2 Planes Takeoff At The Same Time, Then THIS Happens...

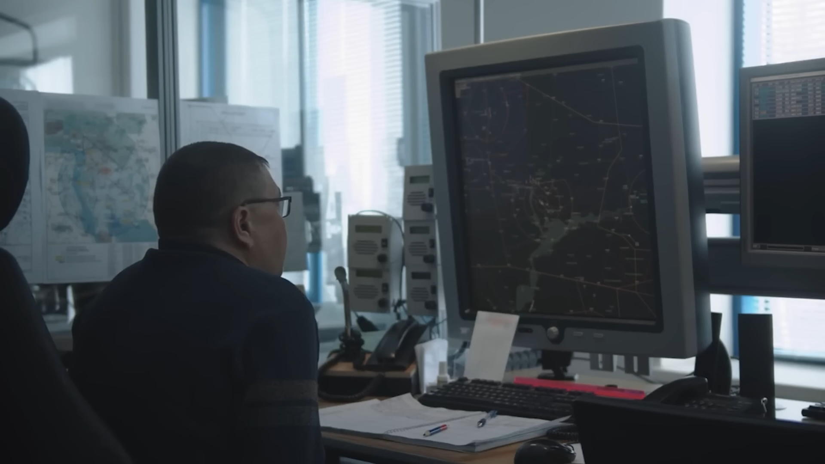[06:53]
the rimcast system would signify to the controllers when two mobile planes on the ground are within a dangerous distance of each other.